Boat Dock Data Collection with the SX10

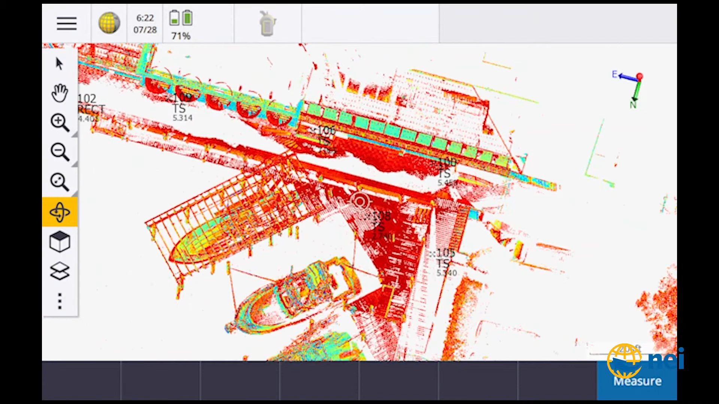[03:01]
scan data you can see i've got it in uh color coded intensity now
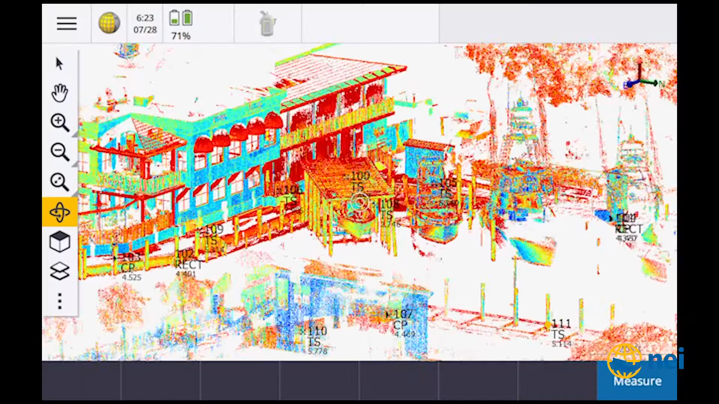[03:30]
i need to see something more dense but so
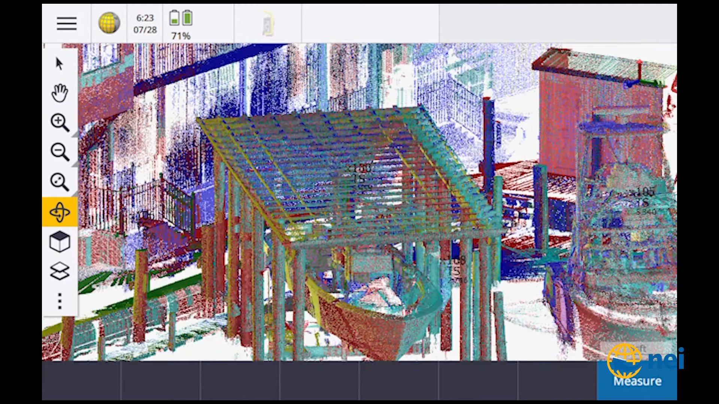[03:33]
the idea behind being able to see it here on the data collector and you'll notice over here on the left hand side
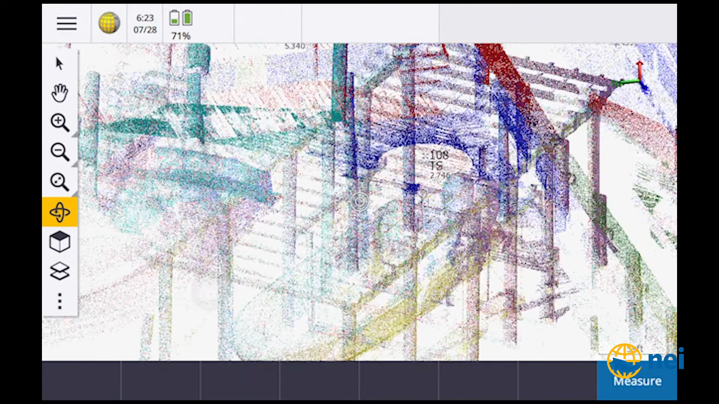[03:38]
i've got that um button click that lets me rotate
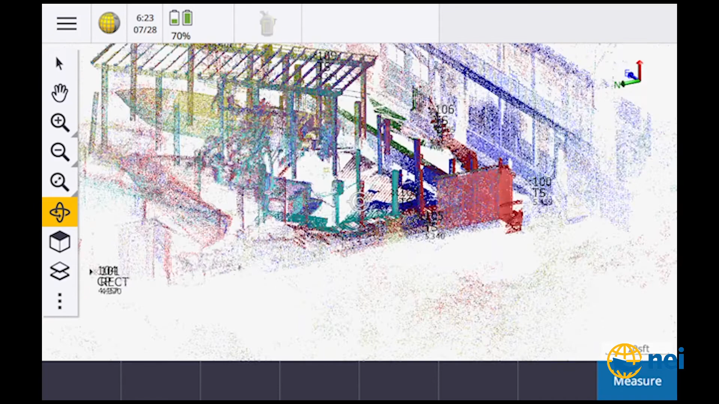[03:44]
this thing around so call it an orbit button um so
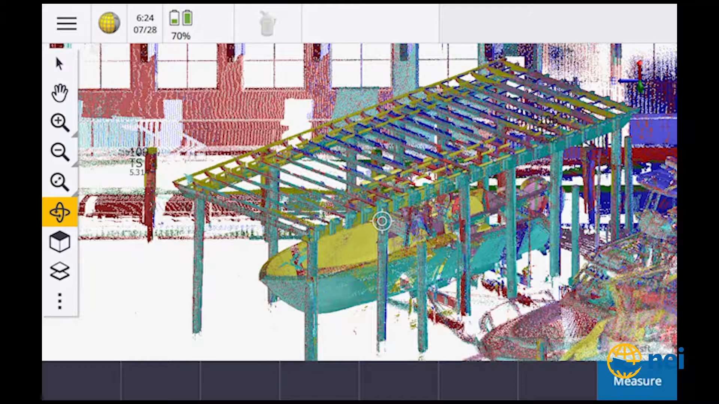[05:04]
notice that like down here in the lower right it pops up it says run um
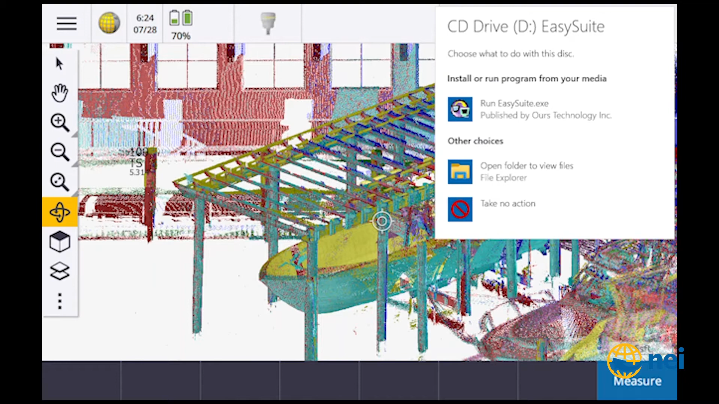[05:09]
this easy suite so i'm gonna say okay i want to run it it's going to ask me if i want to be sure yep it's on the computer side do the same thing right if i unplug that and then plug it back in you're gonna see it pop up down here at the bottom
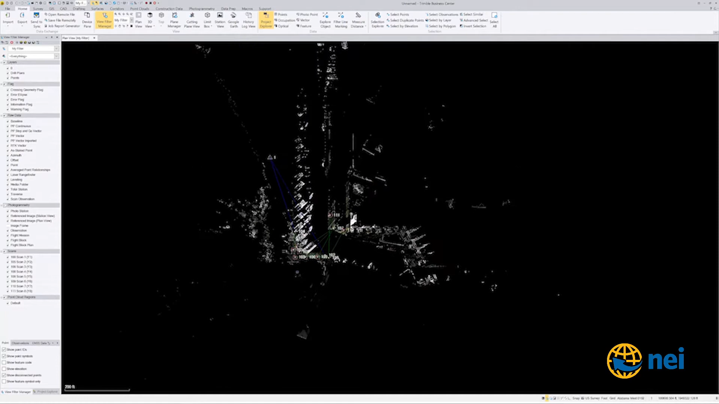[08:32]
so it came in as you can see just kind of give you guys a little rundown of what was happening so it was raining it's really really kind of nasty day we tried using the alabama uh core station and we just couldn't get any residuals it just didn't work so we set up a base station that on on a control
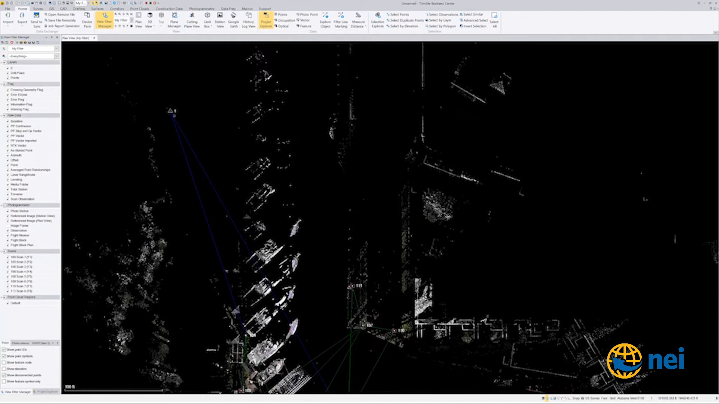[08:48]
point that the surveyor had out there which is point number one then what we did was um we set up over here at point number 100 that's where we started so i did integrated surveying so i used that base station to shoot in these two points right here i think it was 101 102 so i did integrate it on that to get a state plane position on my sx10 where we started at once we did that and we had
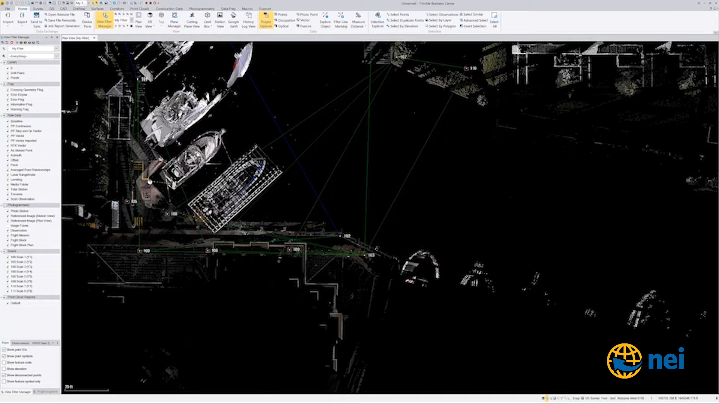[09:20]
orientation location with our sx10 then we turned around and took the two poles with the prism zone and we stacked them normally i like to use three or four when you're doing a resection if you use just
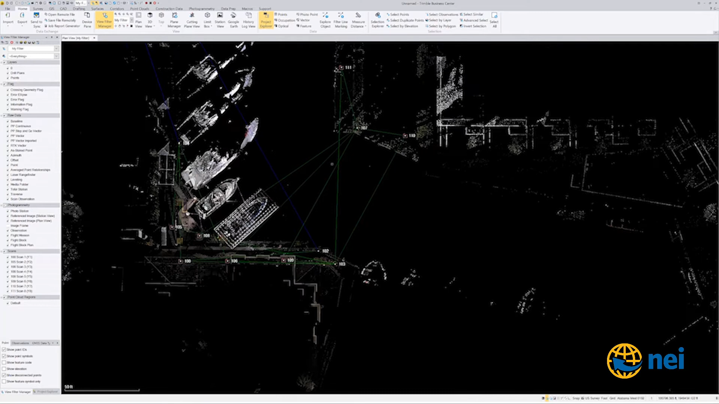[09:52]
you can see we've got a point 107 over here on the other side uh this is a canal by the way in here let me uh let me see if i can log into
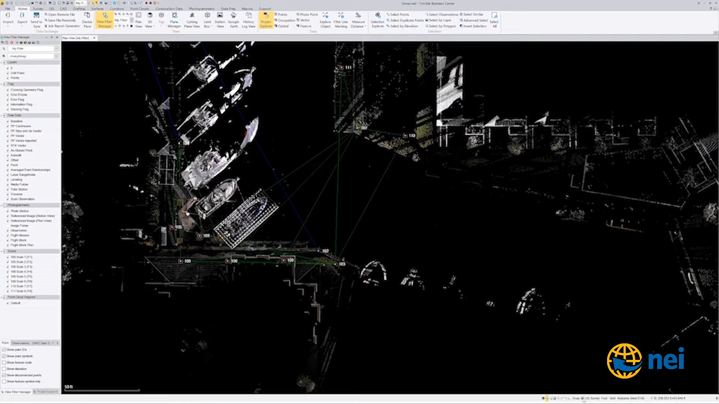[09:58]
yeah so let's see what we've got it's trying to load the street map so you can kind of see what's going on there but let's go in and load uh if you've got a tremble connect account you can use this you can use this to get your background map so if i go to unnamed properties
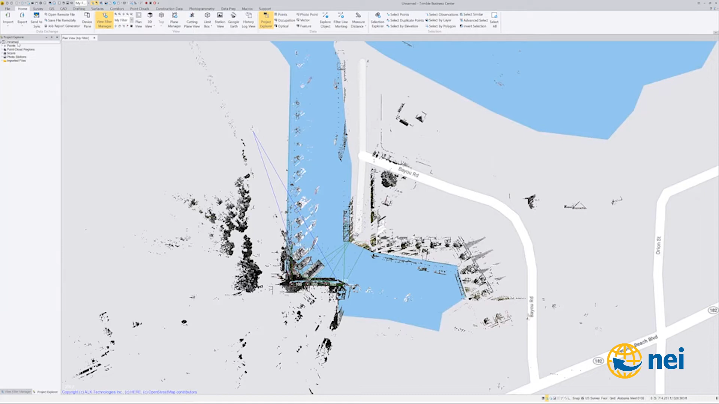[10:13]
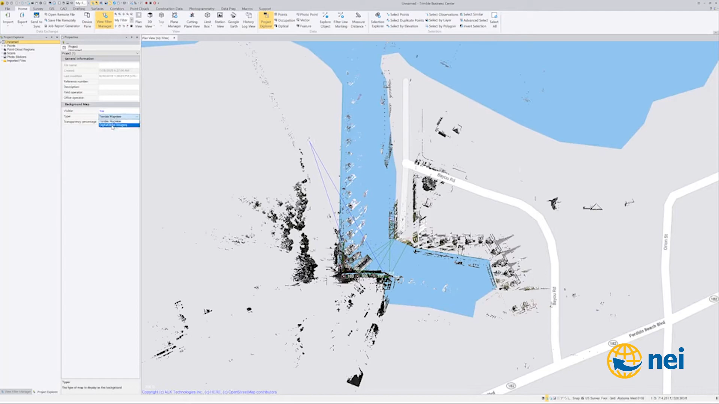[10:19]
tremble map view digital globe get rid of that so it's going to bring in an arrow photograph
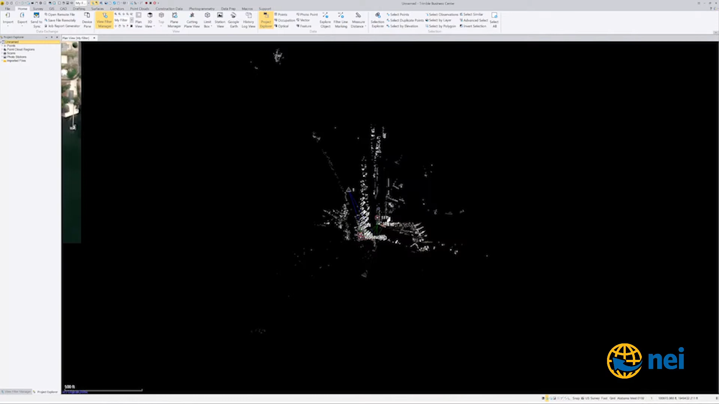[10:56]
down in orange beach so um you can see we were just off the let's see if i can zoom out far enough you can see
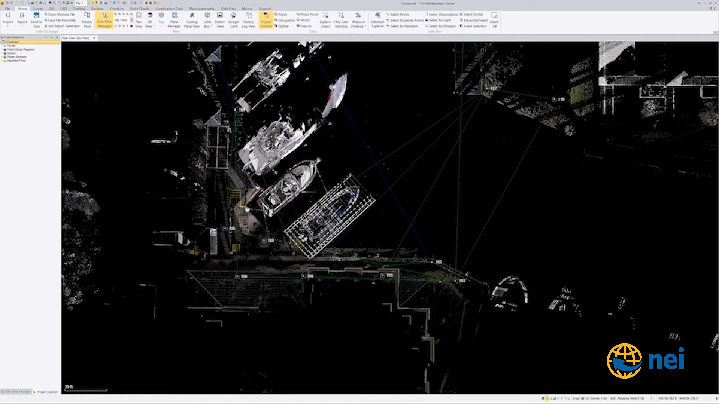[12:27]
this is the area of interest right here this is the the boat lift that they believe was built in the wrong place so let's go
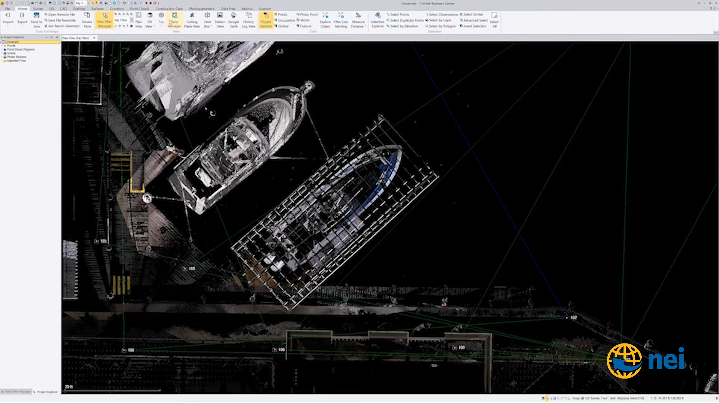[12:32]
into a 3d view real quick and i'll show you what's going on so you super surveyors out there i'm sure you
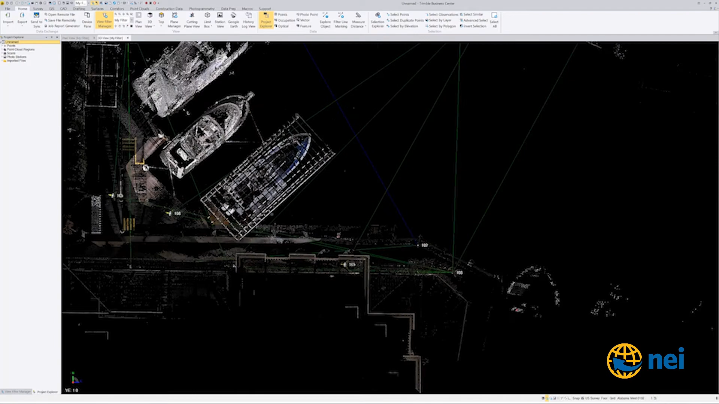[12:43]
can figure out how all this works right so we've got if we look
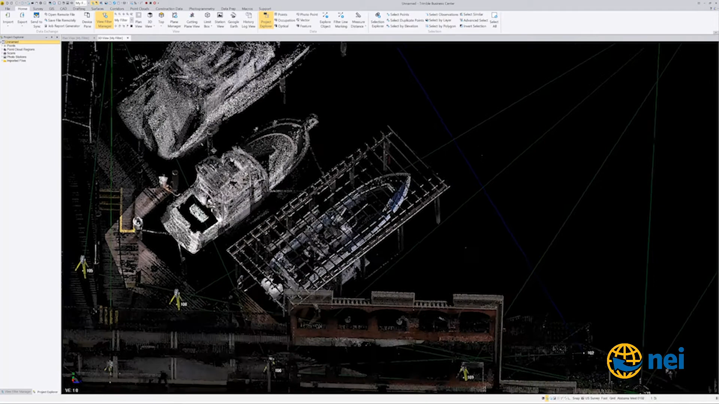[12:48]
supposedly let me spin this thing around
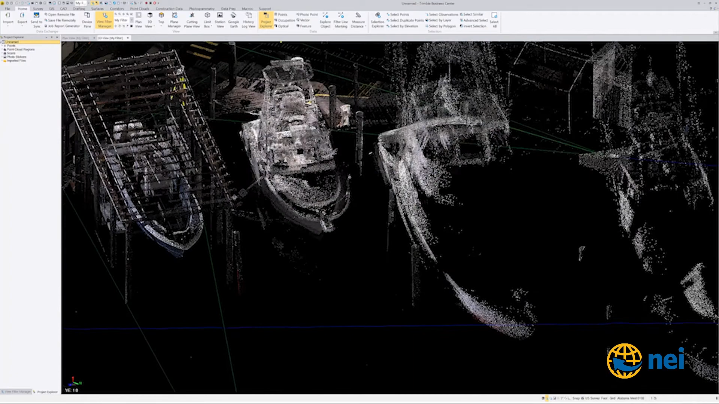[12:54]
supposedly one of these posts i don't remember which one it was is the original post and then um let's look at this end i like to use now big big on color um
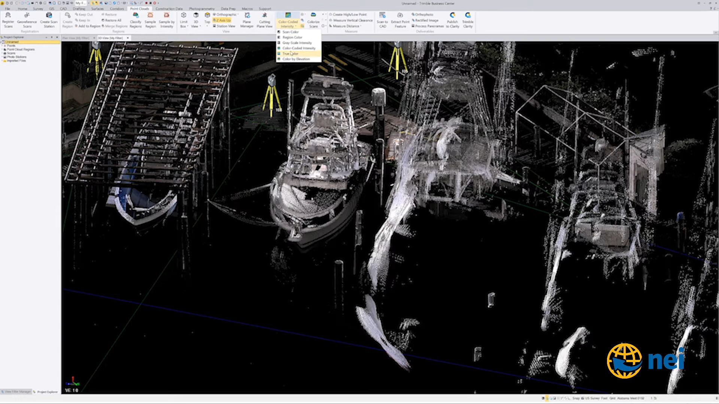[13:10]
i like color coded intensity so i can really see it so as you can see here's
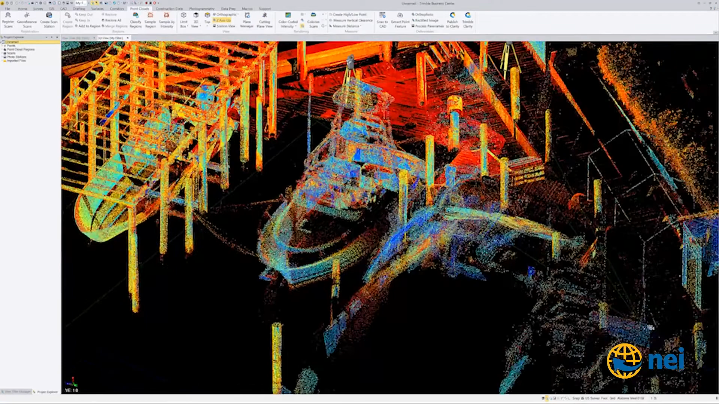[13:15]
these posts right here these posts are supposed to be the boundary line for um
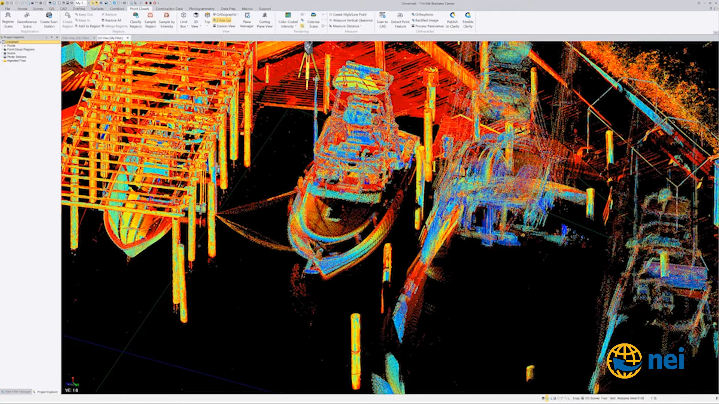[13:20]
for this thing now supposedly one of these posts and i
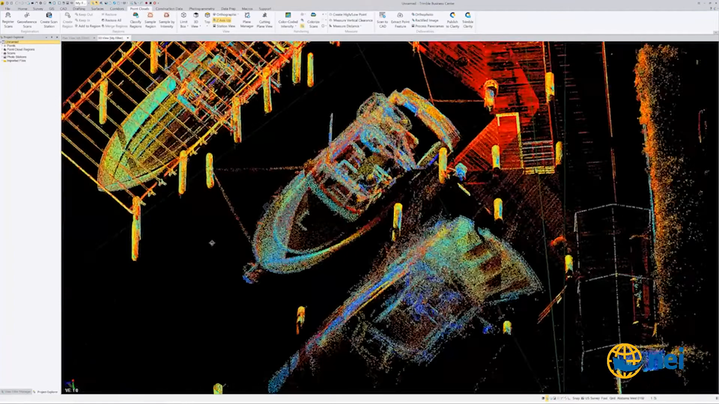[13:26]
really don't remember which one he told me one of these posts is the original and the other two were replaced during construction
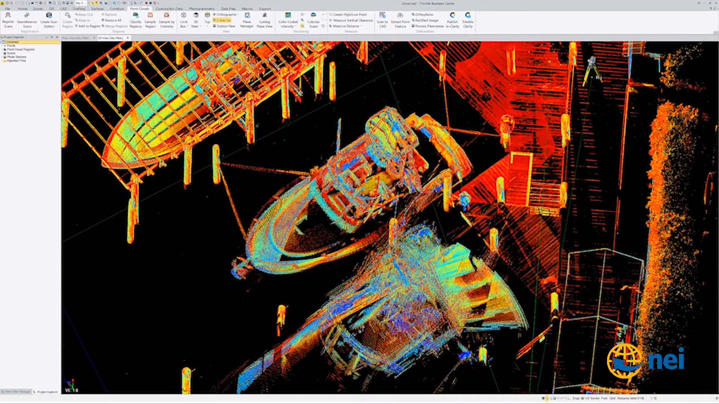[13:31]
so i can't it might have been this post was the original post i'm not sure but anyways there was some talk about coming off of these posts
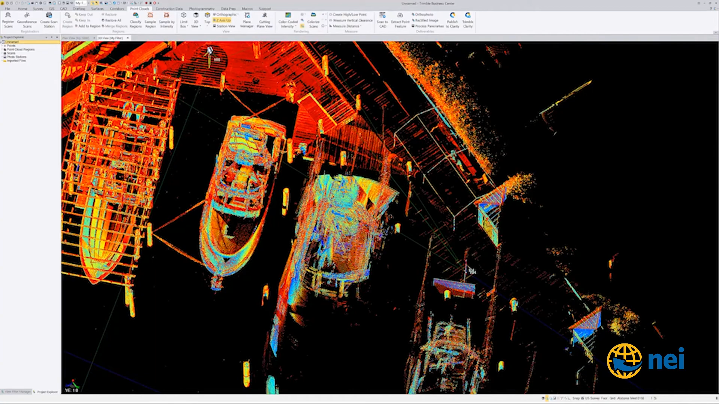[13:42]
here to try to figure out where the exact boundary was over here it's kind of kind of crazy
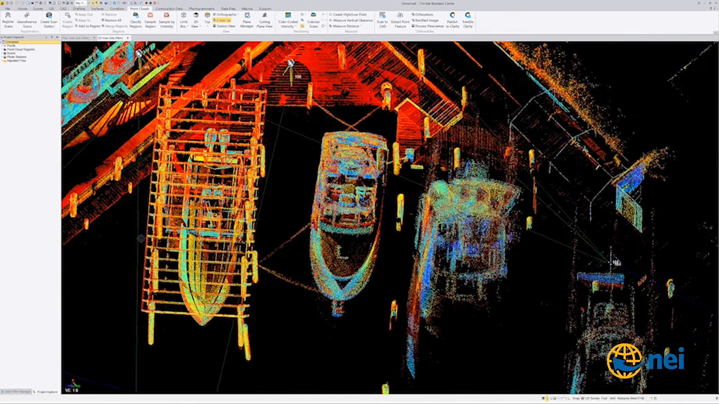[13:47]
i'm glad i'm not the surveyor that's having to figure this out because i'm sure it's a pain in the butt but
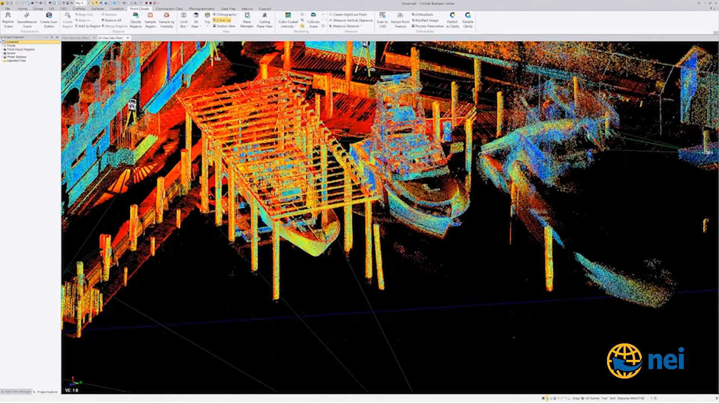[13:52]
as you can see there's the lip there's the post so supposedly had 16 foot to build in and um i'm thinking this thing is like 18 foot wide something like that um um so if i go from let's say right in there somewhere
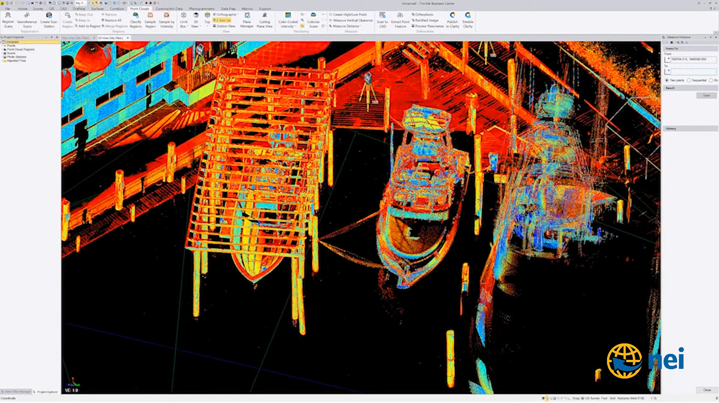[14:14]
a little bit so i don't grab another piece of cloud somewhere in there yeah 17.4 feet across there the 16 foot is the whole thing